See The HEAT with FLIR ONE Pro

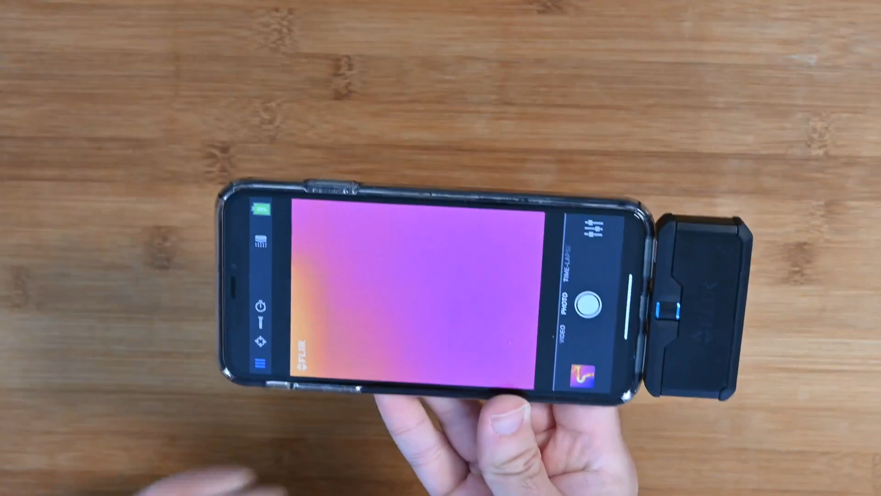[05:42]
is my desk if i put my hand under you can see my hand is quite a lot warmer or quite a lot hotter in the middle and my fingers
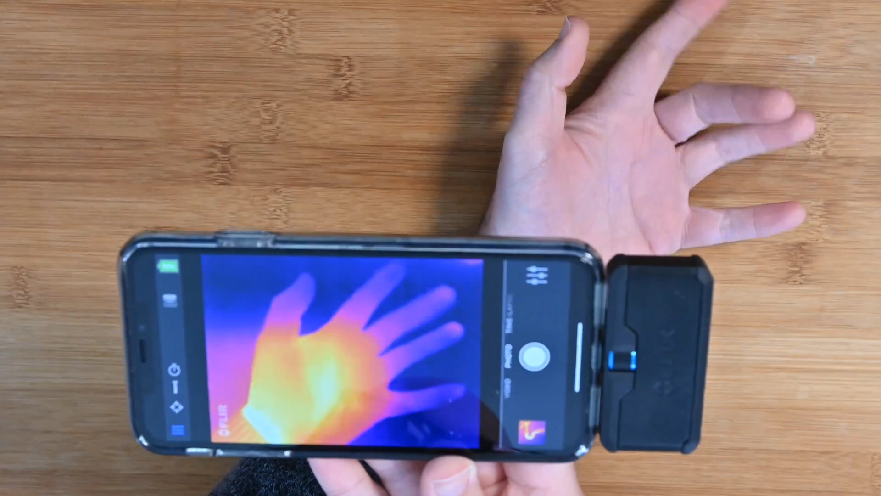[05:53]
are a lot cooler and this is what a thermal imaging camera does it allows you to see heat cold spots and hot spots but the app has actually got a lot more features built into it as well so let's run through some of the features and then i'll give you a bit more of a demonstration so just here we have got a little tiny sort of settings symbol and we can tap on this and here we can switch from visible to msx to thermal
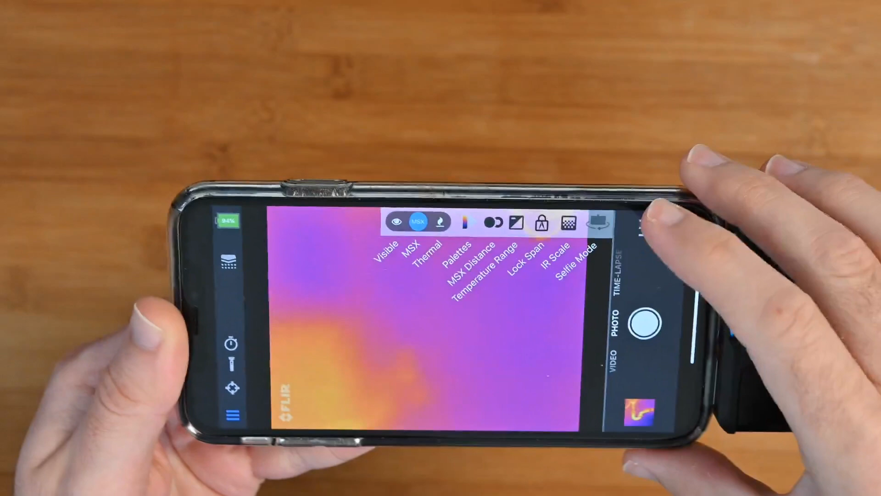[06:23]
settings we've also got palettes msx distance temperature range
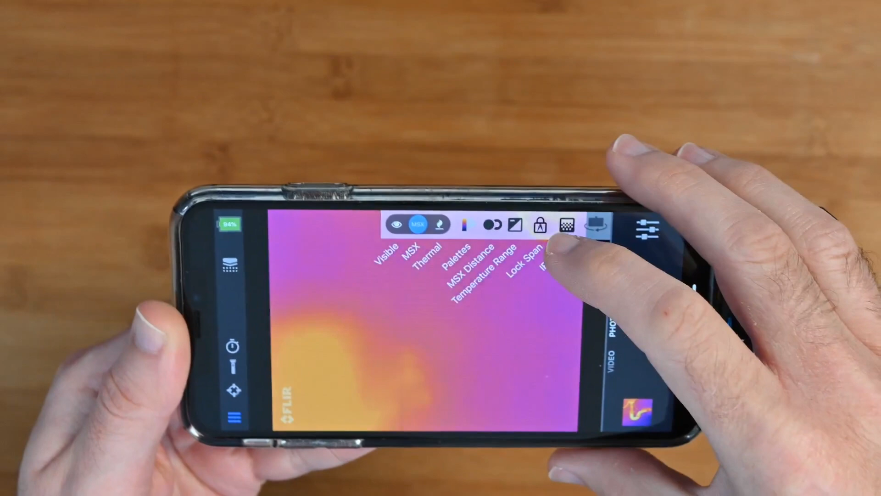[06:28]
lock span ir scale and selfie mode it's really nicely set
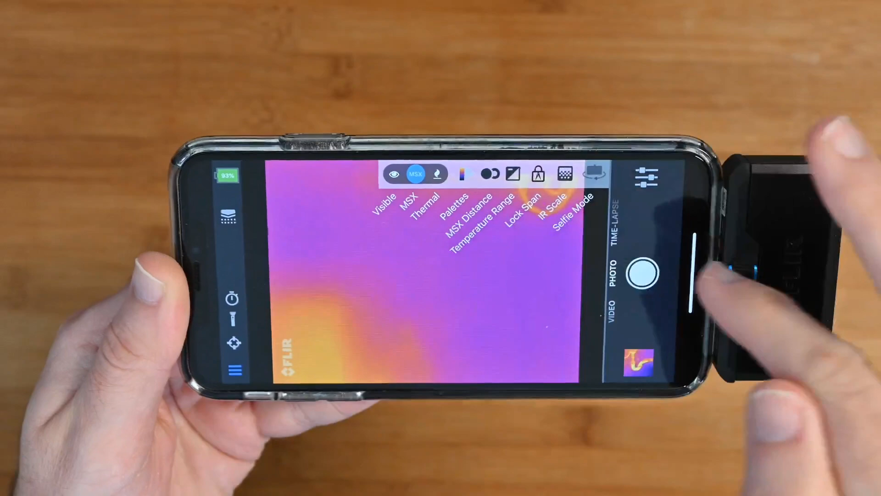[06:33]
out this top panel i like the way they've done that so a really nice sort of set out
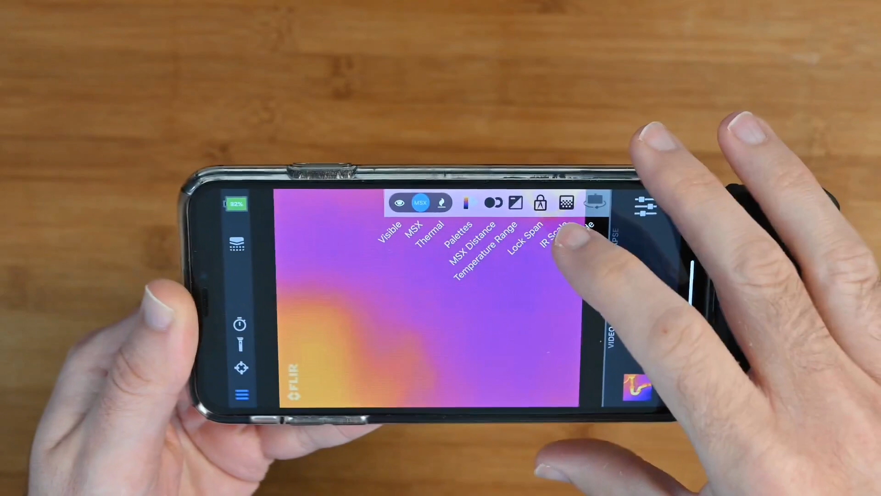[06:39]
on the settings we can also swipe to change from
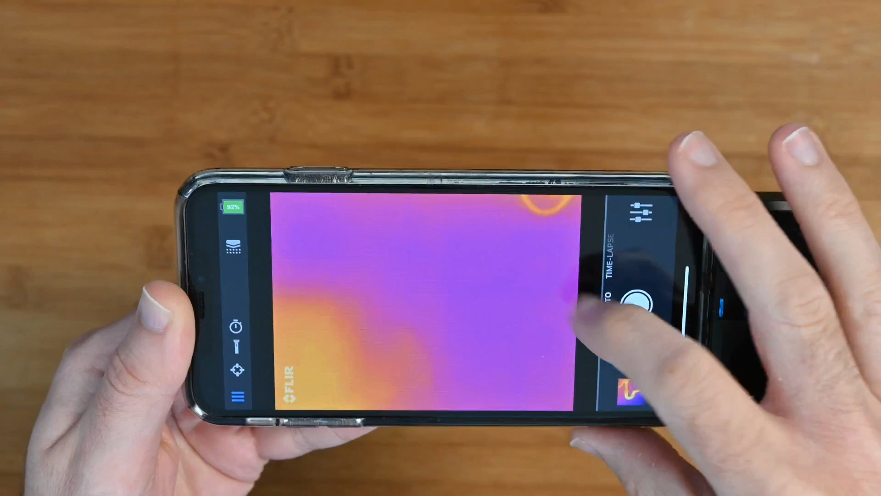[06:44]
photo to time lapse mode time lapse mode very very useful because you might want to set this up to look at a piece of machinery over quite a lengthy period of time to see how it changes whilst it's in operation and then we've got photo mode obviously to take photos
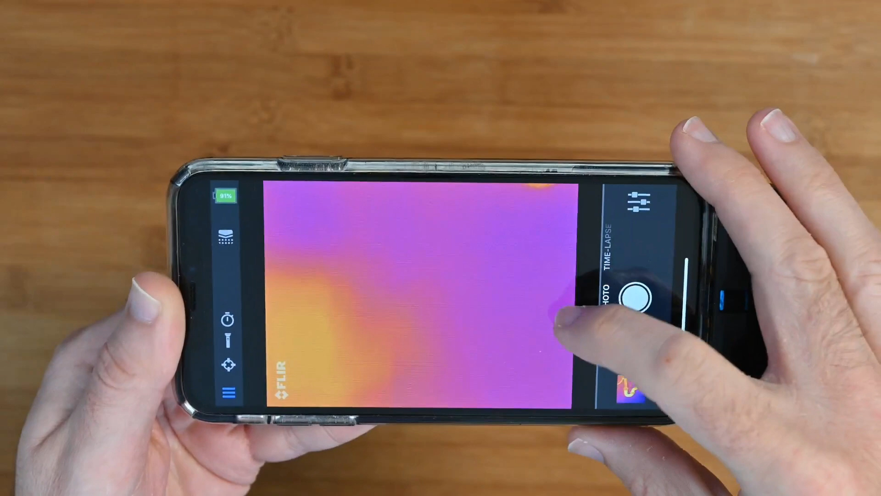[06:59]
and then video mode as well and these are all captured and stored to your smartphone's memory
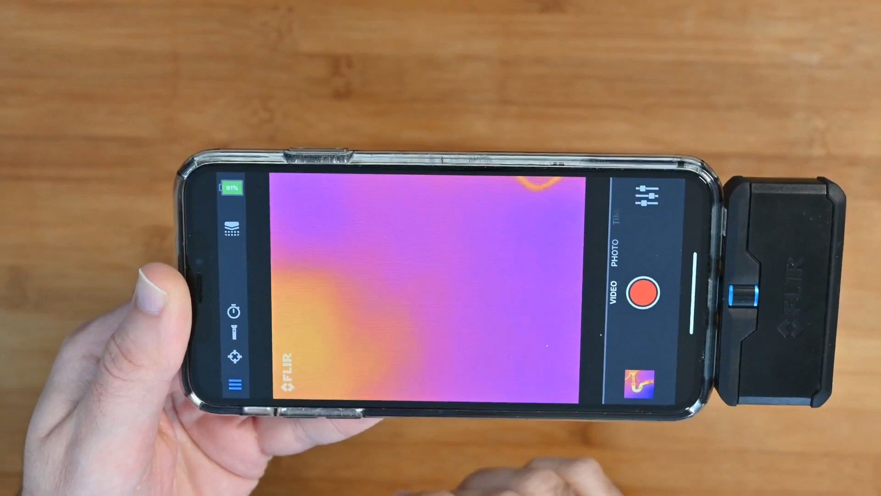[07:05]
and then just over here we've got the battery capacity left you can see it's
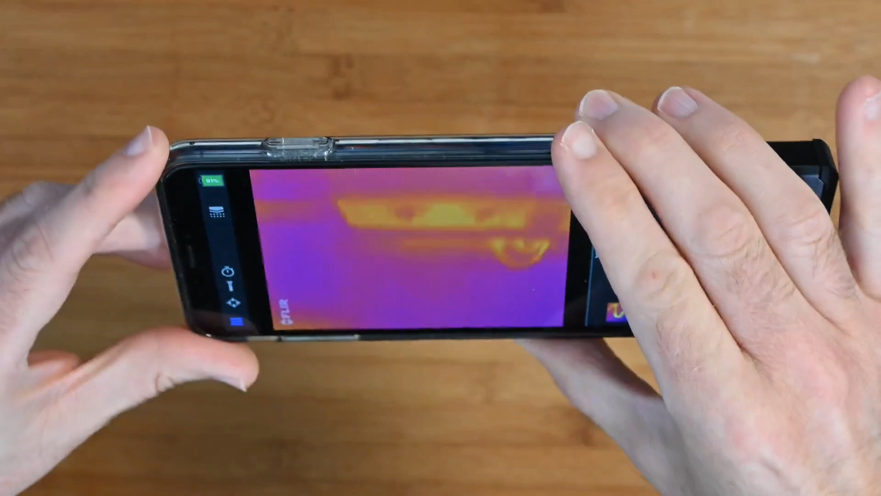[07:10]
currently at 97 then further down we've got
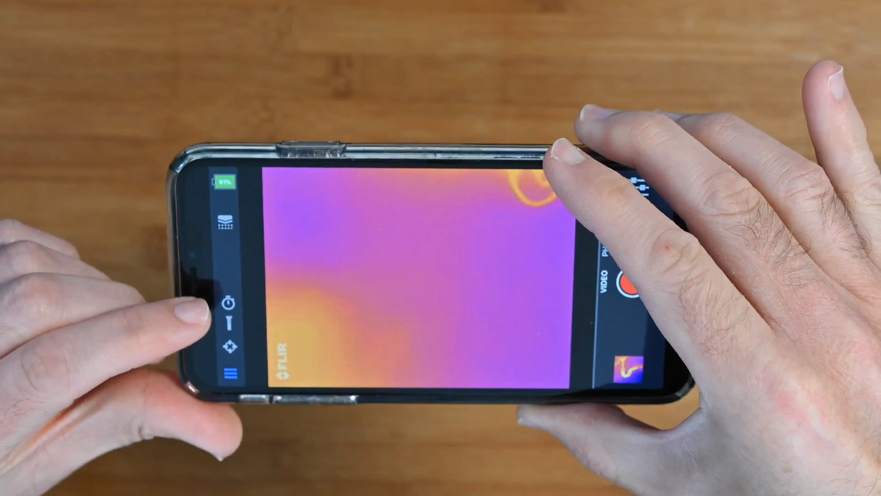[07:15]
some timer modes flashlight mode and then this bit here i think could be improved
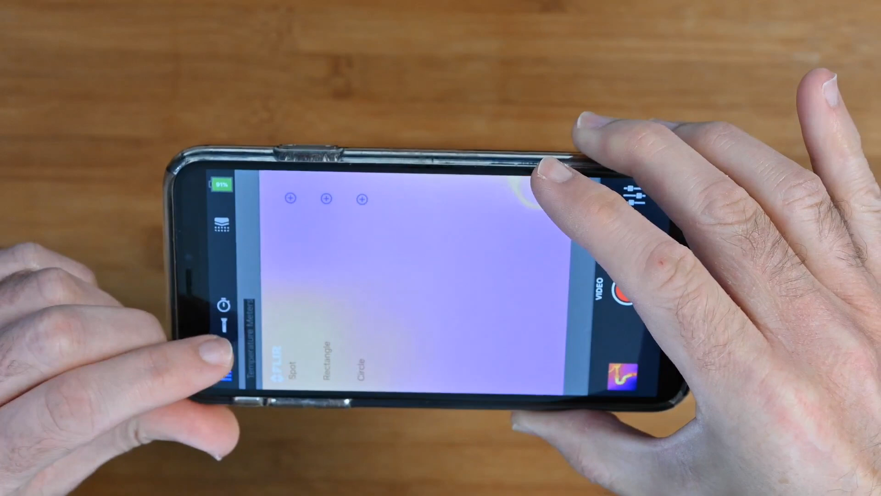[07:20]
this is where we can add sort of spot metering rectangle and